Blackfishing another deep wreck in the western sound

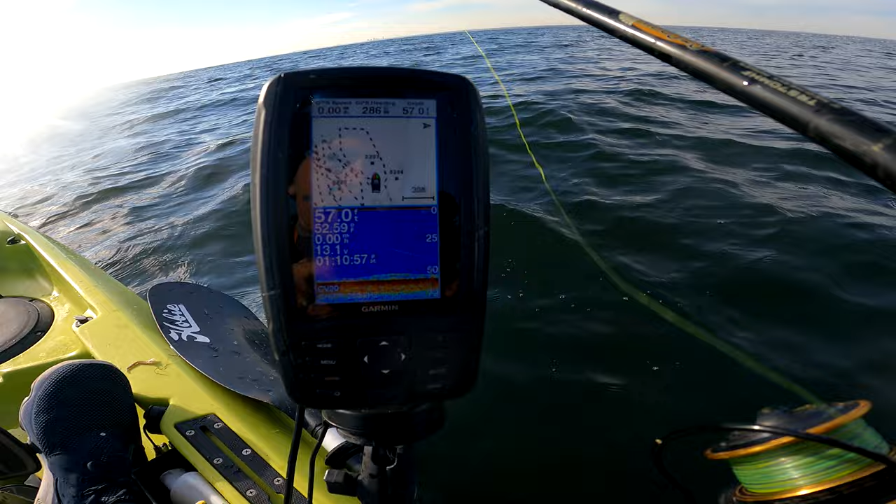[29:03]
look at the life on the bottom now see that like wasn't there when i first started big bounces came up with it